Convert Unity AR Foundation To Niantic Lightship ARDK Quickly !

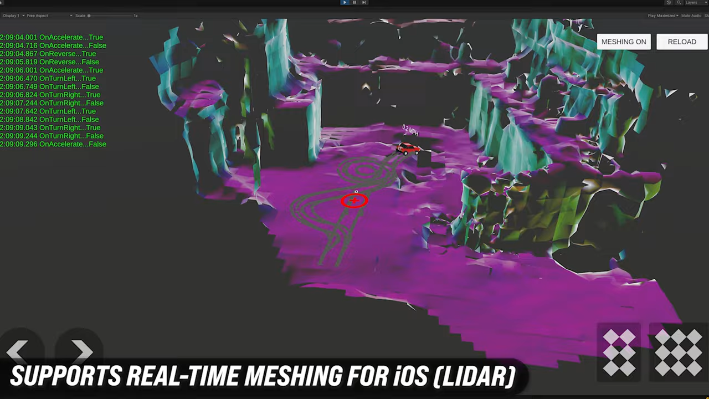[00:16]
It's really exciting because not only you can use meshing which is what I'm using in this application with iOS and LiDAR,
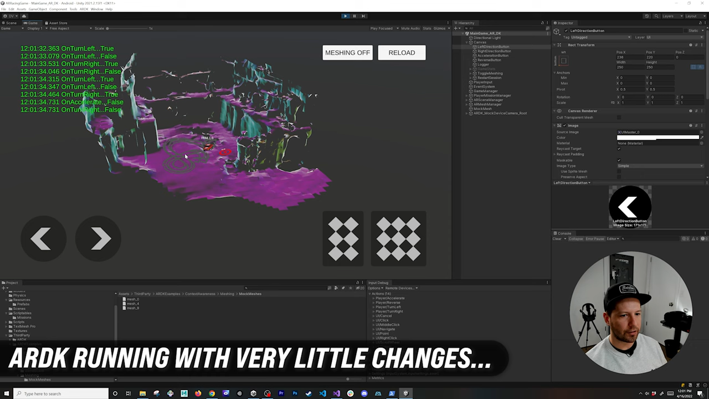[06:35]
zoom out zoom back in and I can place another object perhaps in here and I'm basically